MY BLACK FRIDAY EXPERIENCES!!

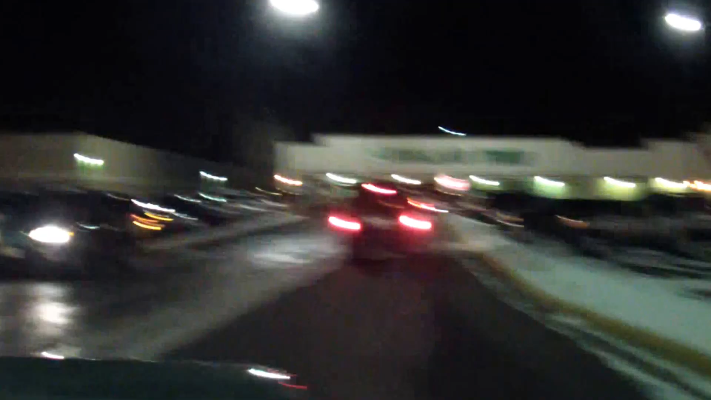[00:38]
We reached Target, finally. So, yeah. Now we gotta find a parking spot.